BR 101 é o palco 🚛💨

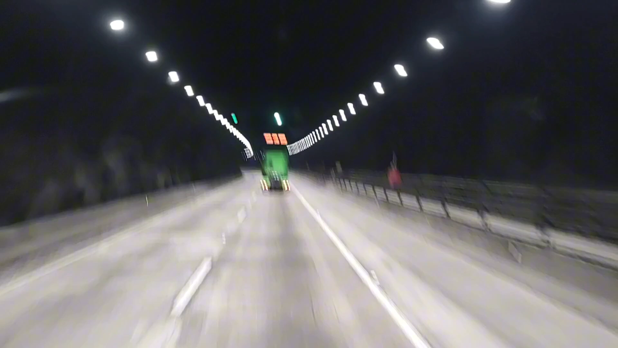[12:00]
É, tem visão da hora, né? Limpinho, pista boa, bem iluminado. Aí é do valor.
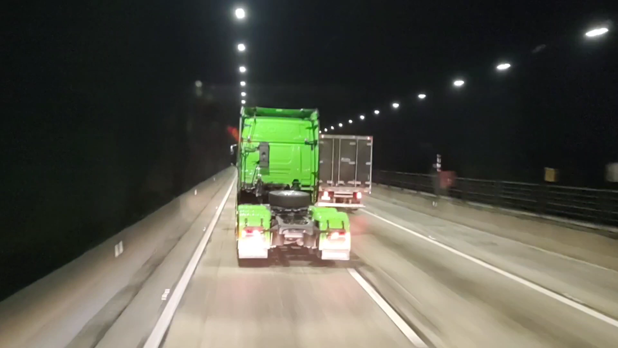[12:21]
Simbora. Agora dá uma podadinha de leve pela canhota. Aí, ó. Acabou o seu túnel Morro Agudo.